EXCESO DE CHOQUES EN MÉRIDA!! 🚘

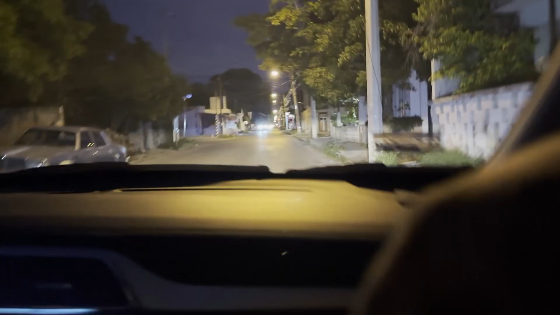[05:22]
ahorita donde vamos nosotros Es una calle que no tiene altos Pero si se dan cuenta Cuando vayan pasando por esas calles Van a ver mucho ese tipo de letreros Que están en los postes Ahora les voy a mostrar otro Por ejemplo,
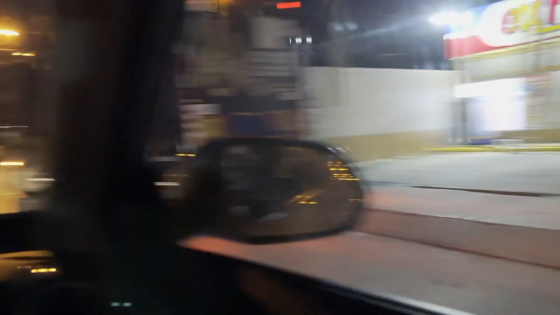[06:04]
Y estos están parados Si nosotros nos detenemos Para frenar aquí Para evitar un accidente La persona que viene atrás Seguramente Si es Sobre todo si es una persona Que ya vive acá Seguro viene a una velocidad Pues que no se va O no le da el tiempo de frenar O no se va a frenar Y de repente Ahí es donde se generan los impactos Porque es donde más vemos Coches impactados Por ejemplo, ahí está el alto Se detienen todos Porque venimos sobre una calle Que no tiene ningún alto Ahorita nos vamos a meter Para
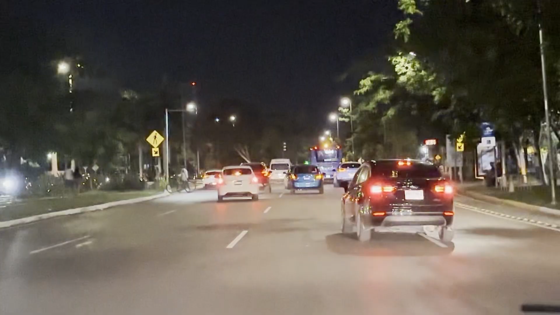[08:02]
Miren esto Que está aquí adelante Es un cruce de peatones Y ahí van a pasar Unas personas
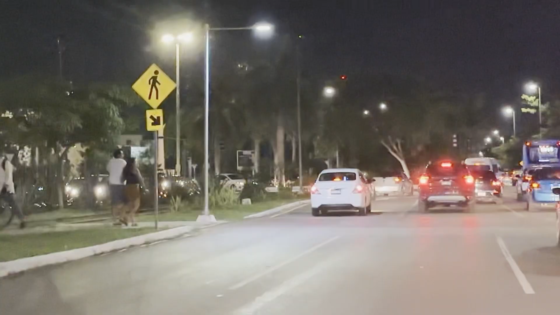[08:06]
Entonces por ejemplo Si las personas van a pasar Se tienen que detener
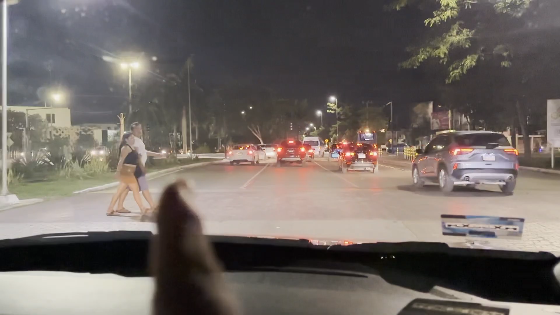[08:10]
Para que las personas pasen En
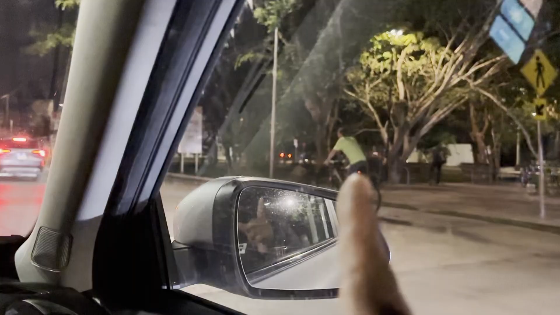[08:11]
el bicicleta De la bicicleta no se paró Pero todo mundo se para Porque hay que dejar Que pasen las personas
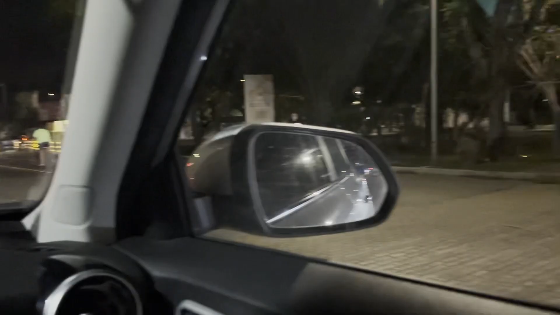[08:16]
Ya una vez que pasen Ya podemos ir pasando gradualmente O sea No hay como que esperaste Que pasen todos Y ya luego todos pasen Sino gradualmente Y
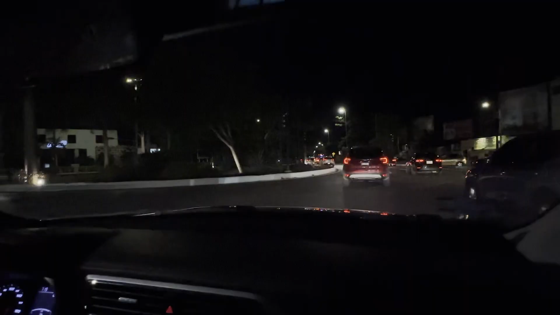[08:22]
esta glorieta igual Es una donde Hay muchos accidentes De hecho a ver si te puedes dar la vuelta
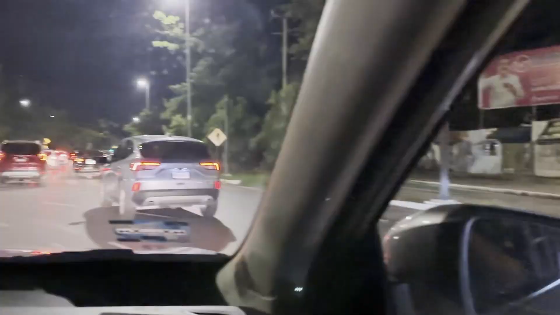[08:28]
pasemos Si aquí hubiera coches Se detendrían Para que pasáramos
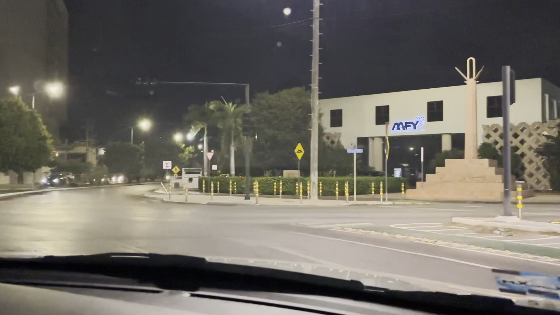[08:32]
Ellos que vienen allá Se tienen que detener Para que pasemos
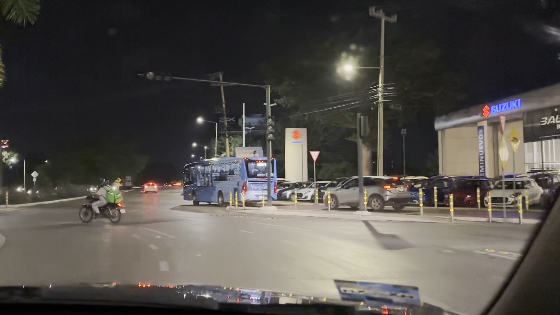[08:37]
Y estos que vienen entrando acá Se tienen que parar Para que pasemos